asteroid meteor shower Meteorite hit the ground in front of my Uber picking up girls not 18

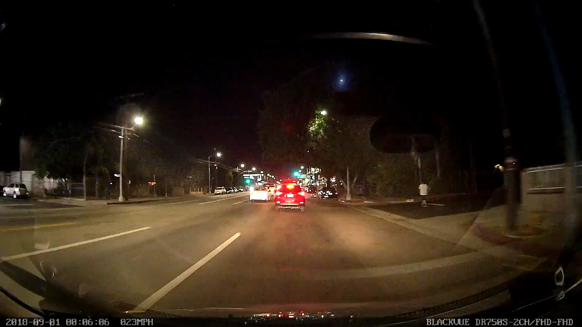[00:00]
there's just a meteorite yeah it just went like it must have hit the ground